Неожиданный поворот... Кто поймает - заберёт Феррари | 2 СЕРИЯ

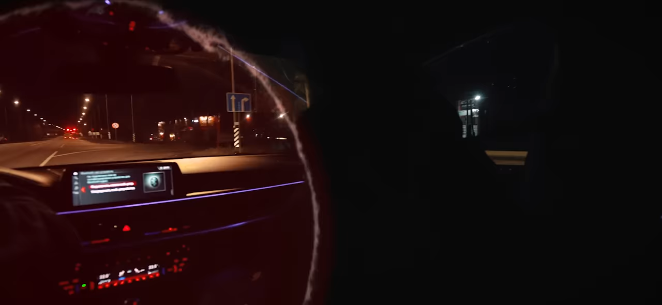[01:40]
Аккуратно заезжай. Они выезжают, да? Да, газу, газу, газу. Быстрее, Руслан. Газу, газу дай! Дай газу!
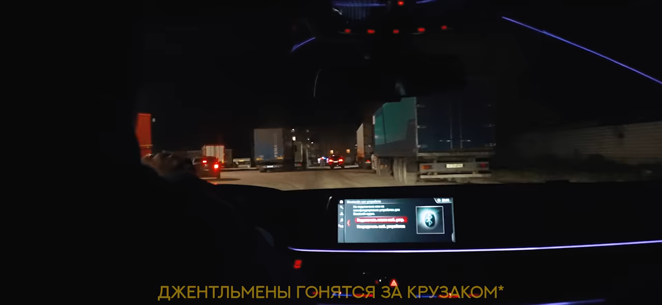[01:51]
Газу дай. Имею в виду, что они могут нас водить.
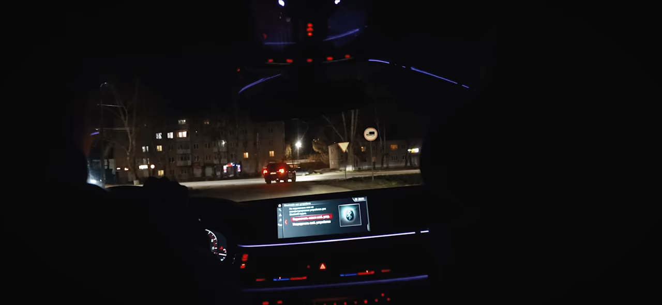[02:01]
Не, номера не те. Блин. Мы просто увидели крузак и поехали за ним, подумали, что... Не, мы увидели это же...